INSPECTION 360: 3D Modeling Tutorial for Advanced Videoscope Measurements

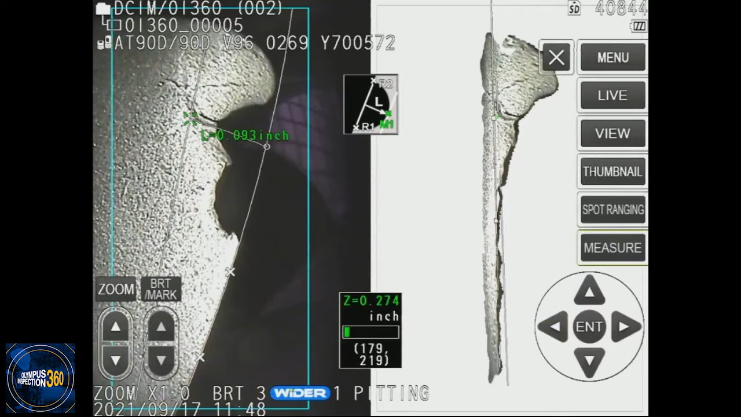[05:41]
So there we're actually measuring into the direction of the broad face of the blade. And you would only know that that would only be that is only obvious to you if you are using this 3D modeling.
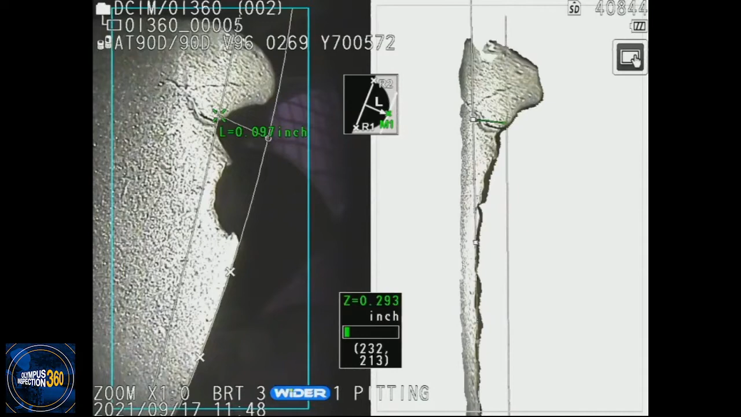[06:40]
And that's why 3D modeling is so much more effective at creating a reliable measurement. So this is a turbine blade example. My last example is with a weld measurement.
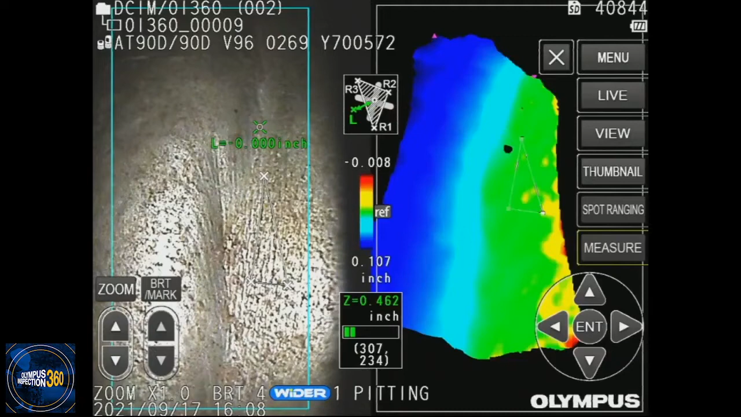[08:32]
Because we are not seeing any red along the edge of the weld, then that means we can very quickly look at this model on the right-hand side and quickly determine that there is no undercutting in this section of the weld. That's very specific or rather important, useful,
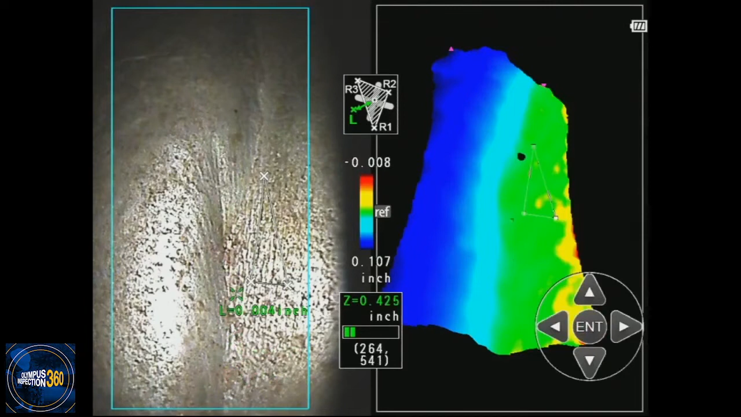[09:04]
doing here to see if I ever get any negative values. So what this 3D modeling is able to do is show you quickly and at a glance if you have undercutting or not. So we just went over briefly how